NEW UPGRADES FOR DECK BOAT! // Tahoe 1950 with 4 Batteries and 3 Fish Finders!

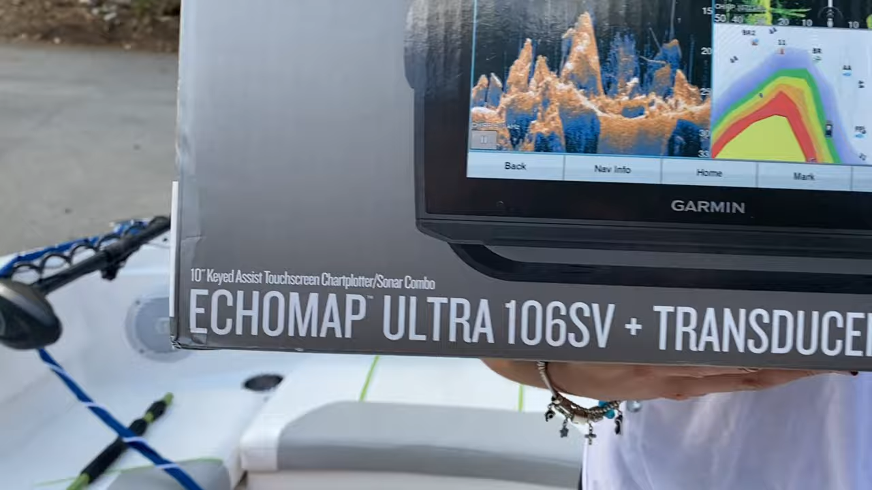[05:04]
the number one nabionics in mapping and this is the
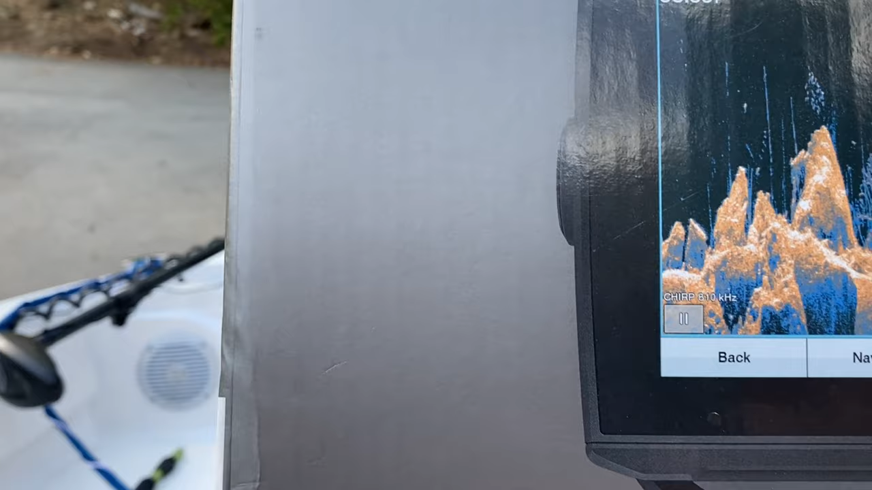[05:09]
echo map ultra 106 SV plus the transducer
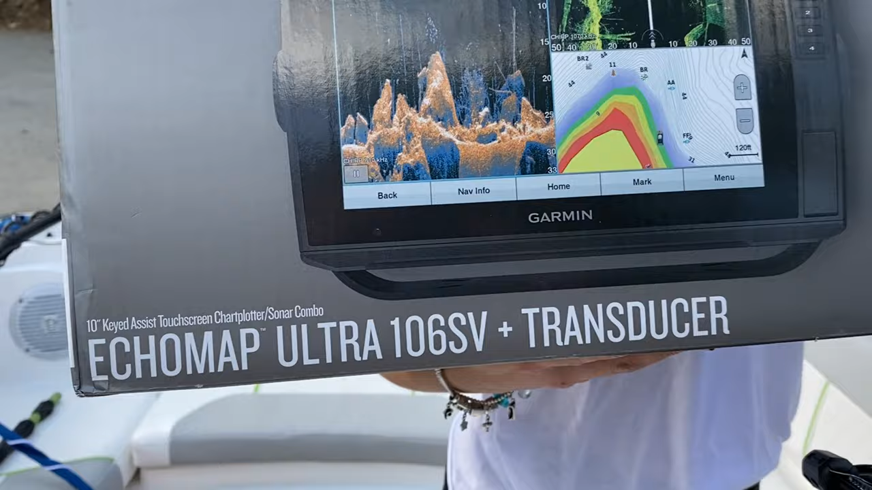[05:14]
this is a 10 inch key assist touch screen charter plotter sonar
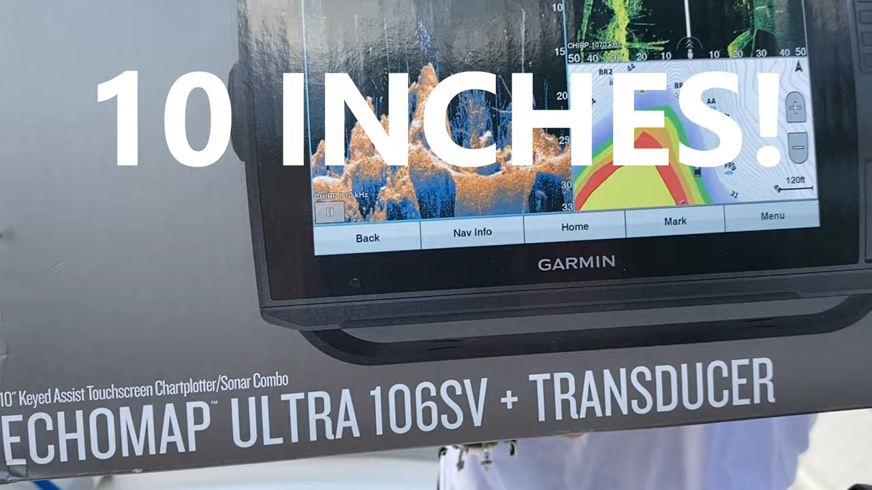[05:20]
combo this has got it all and we've had a lot of luck with our ice fishing one right yeah so we we've been actually using that on the boat that's
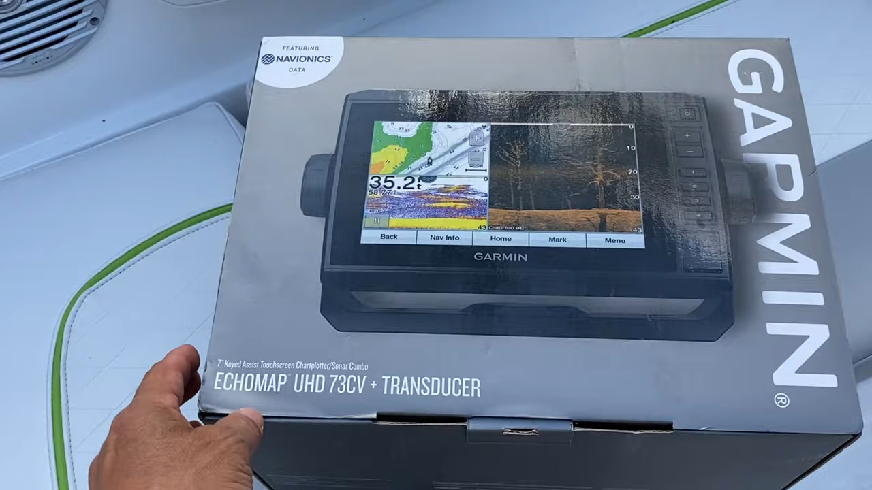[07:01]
it or not the seven inch that's right with the echo map
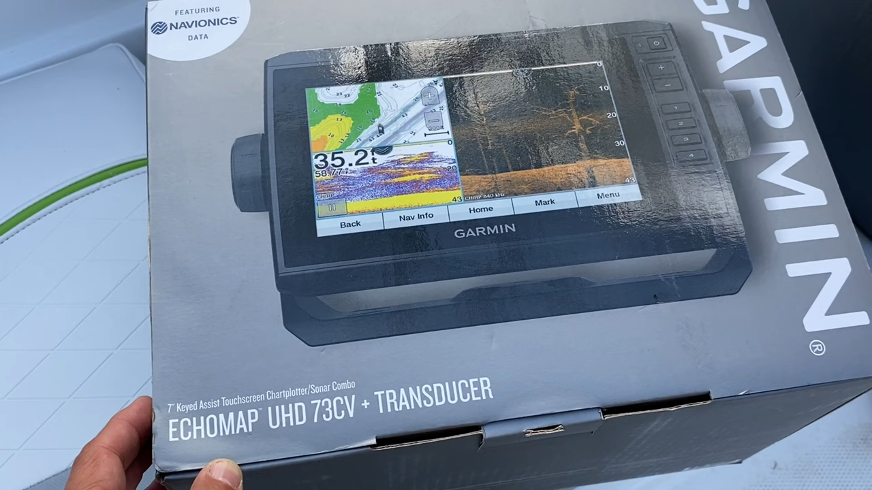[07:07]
uhd 73 cv plus transducer and uh we're
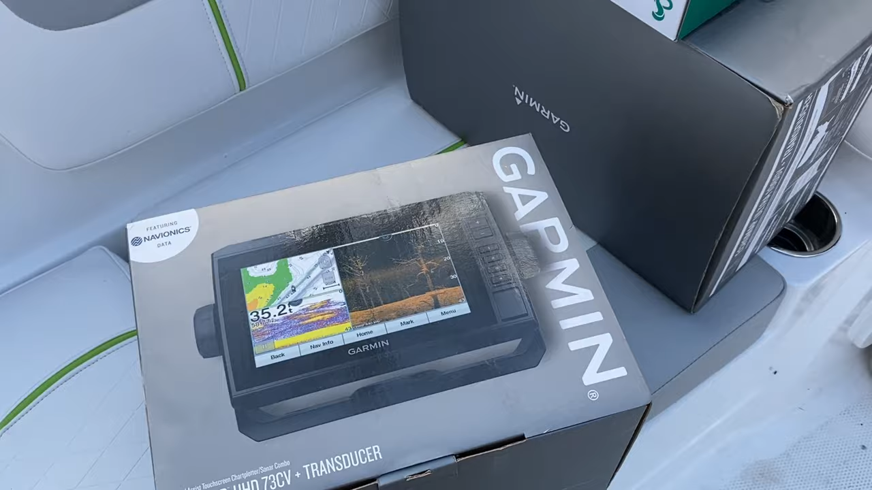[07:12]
pretty excited about that and what we did up here is uh rocky and gypsy
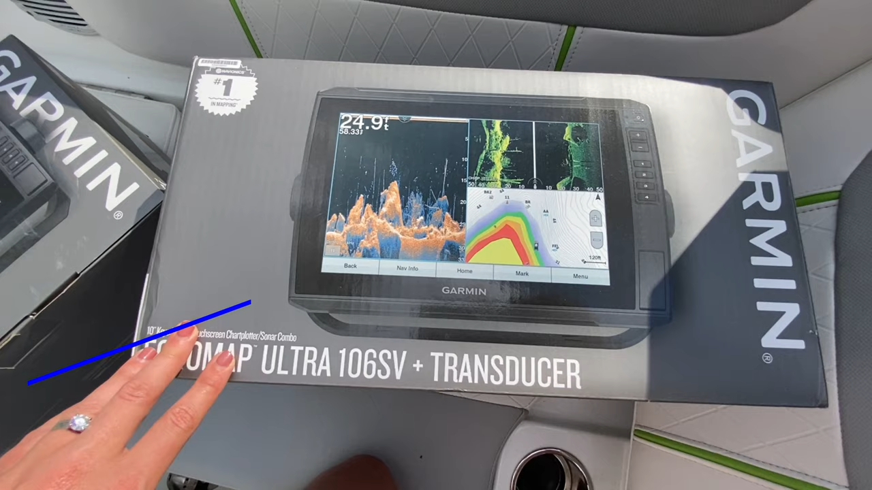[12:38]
thing is incredible so same exact type of setup same type
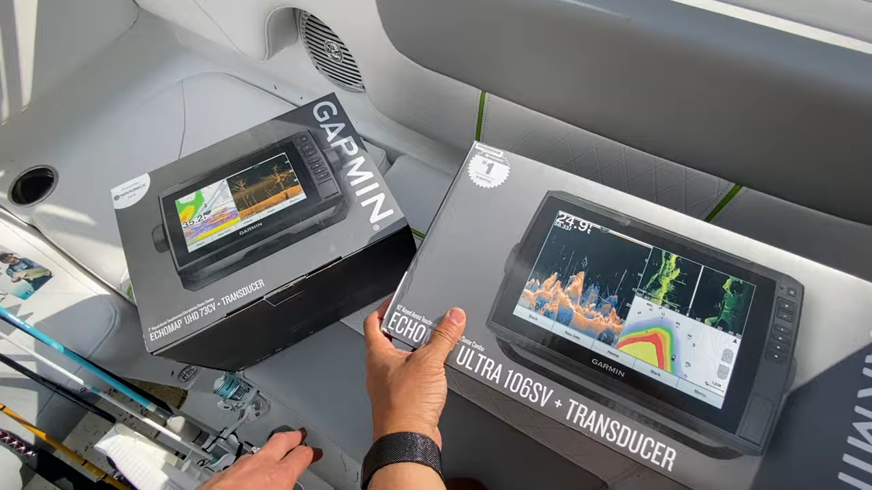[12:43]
of box but much different on the inside believe it or not this does salt water
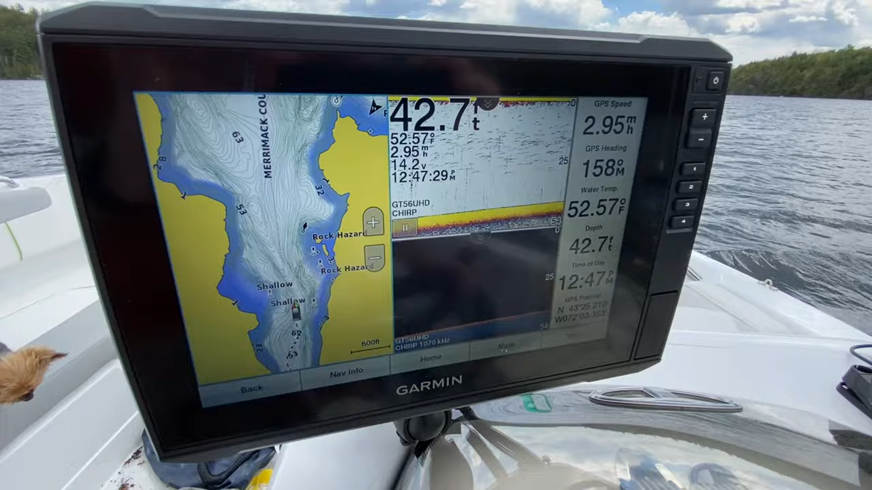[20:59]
On screen: depth 42.7 ft, water 52.57°F
view you we've got the clear view the classic sonar
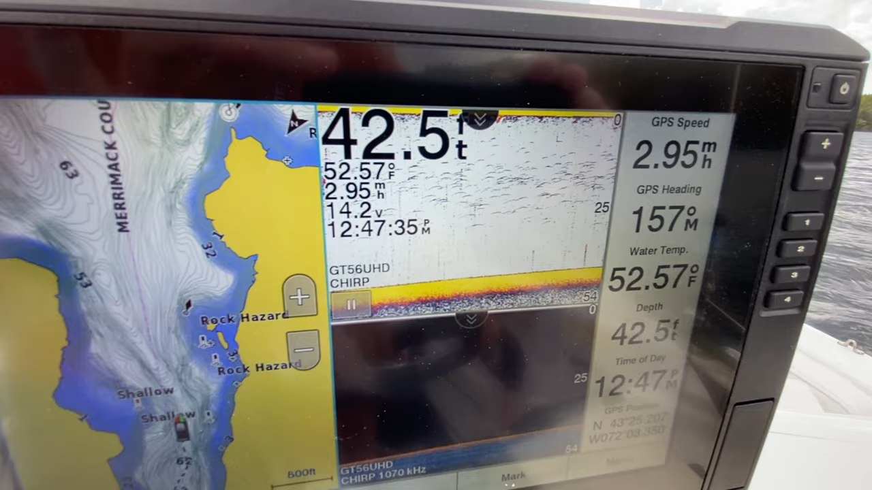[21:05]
On screen: depth 42.5 ft, water 52.57°F
and the maps all on one pretty slick we can set up the same up front with the other
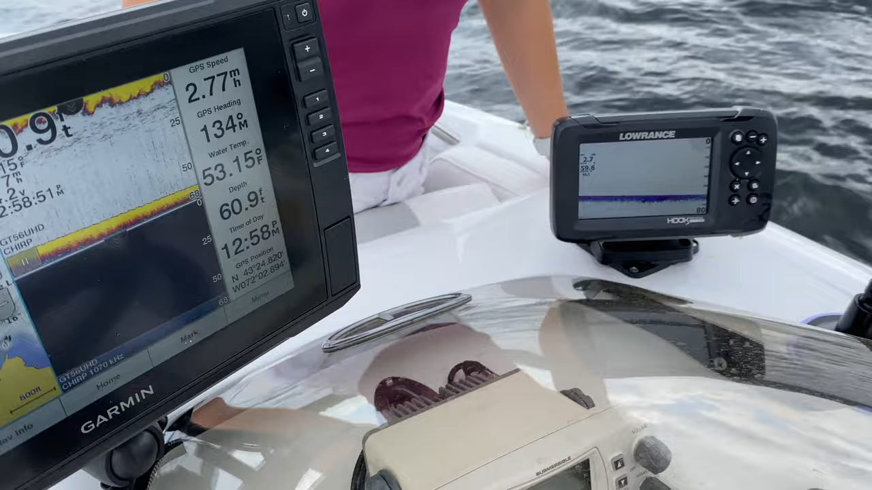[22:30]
On screen: depth 60.9 ft, speed 2.77 mph
we got the 5 inch we got the 7 inch up there and now to
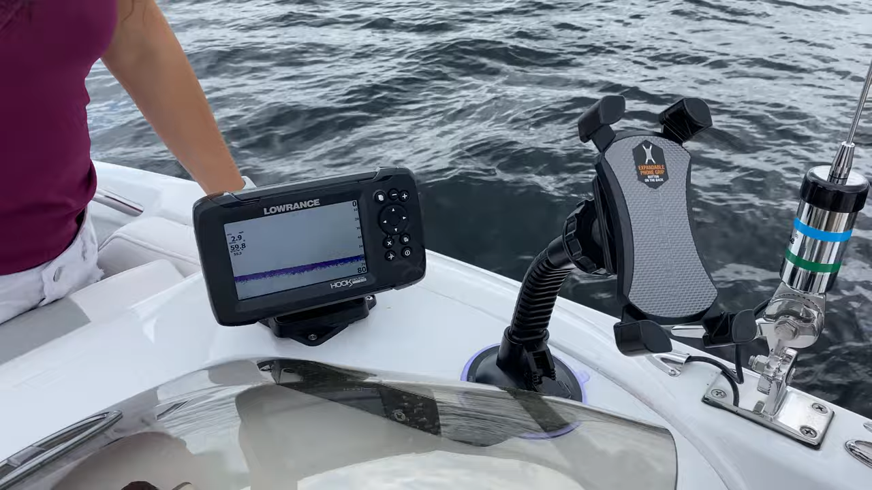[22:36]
hold your phone this thing actually works I got to give these guys a lot of credit this is